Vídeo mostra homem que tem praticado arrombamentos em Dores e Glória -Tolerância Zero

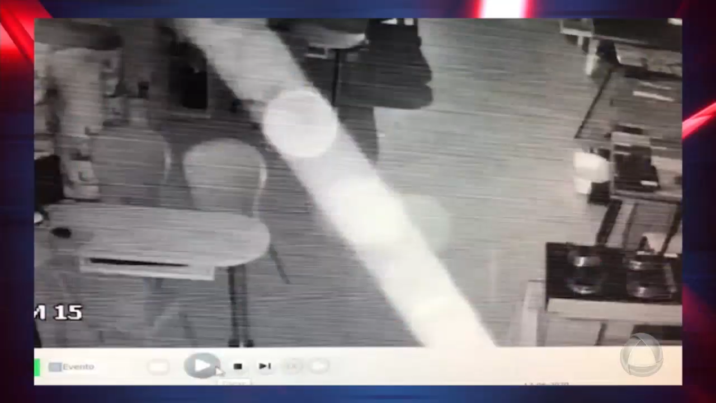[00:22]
A Secretaria da Segurança Pública já tem imagens de um arrombamento durante a madrugada em um mercado na cidade de
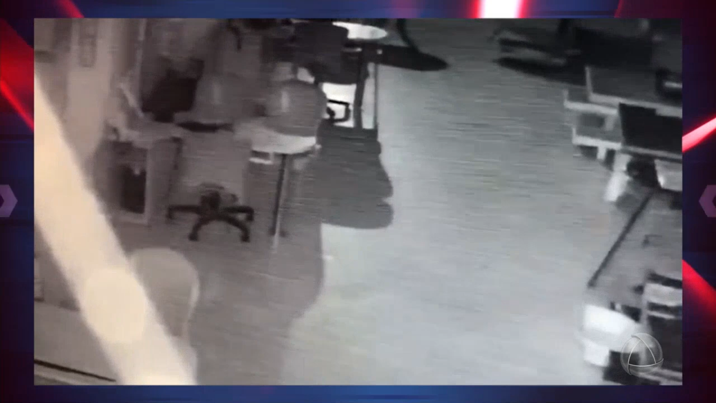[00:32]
Riachuelo e também lá em Nossa Senhora da Glória. A polícia, inclusive o delegado de Glória, pede à imprensa que divulgue a imagem desse elemento que vem agindo durante a madrugada,